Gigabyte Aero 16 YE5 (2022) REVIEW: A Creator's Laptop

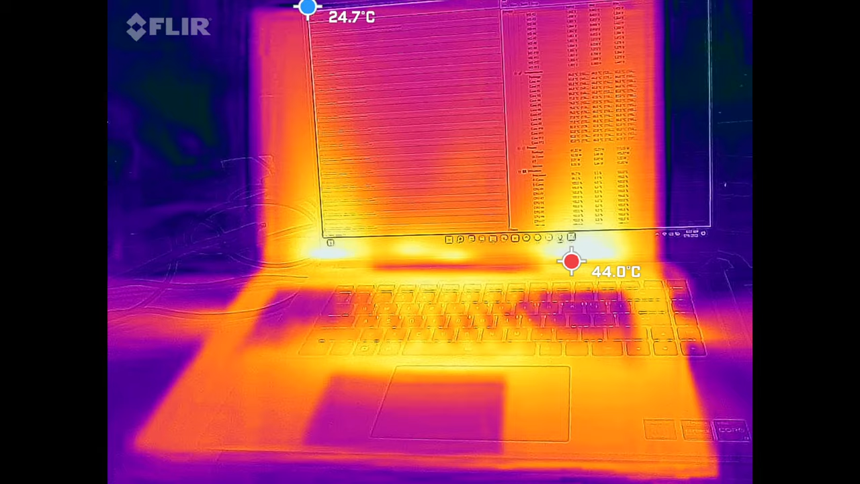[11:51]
under the normal mode when you're doing everyday tests they remain relatively cool but when you put it under extreme or heavy load it can heat up pretty quickly with some hot spots as you see here and